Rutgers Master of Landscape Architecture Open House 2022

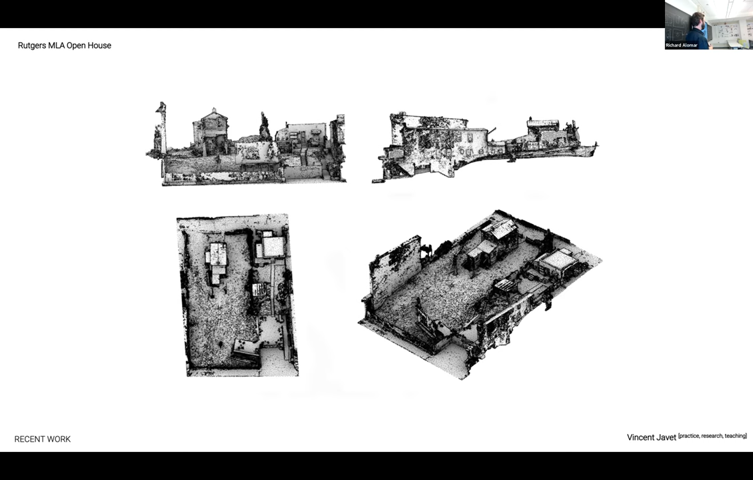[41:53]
uh, site, the sort of like black grainy looking stuff is the point cloud data. And so all of the, um, all of those points are basically triangulated to form one, um, one mesh. And so this is kind of what the site looks like, you know, and, and an important thing here is that it also offsets the need for multiple site visits, at least from a kind of. Um, like ontological perspective, right? Like the sort of like spatial configuration of the space. Um, you know, it doesn't do much for the sort of like, uh, experience on the ground of the space, but where things currently are.
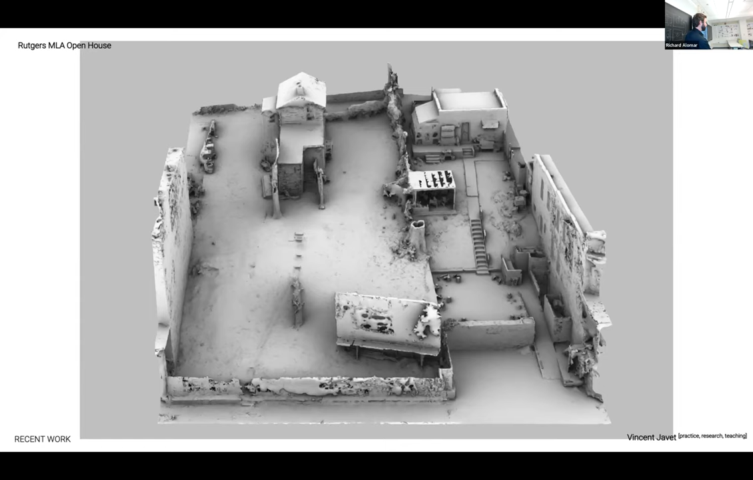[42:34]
Um, it was really, really helpful for it. And so one thing though, is most of the tools that we design with, uh, don't lend themselves to manipulating a single, um, mesh by way of design.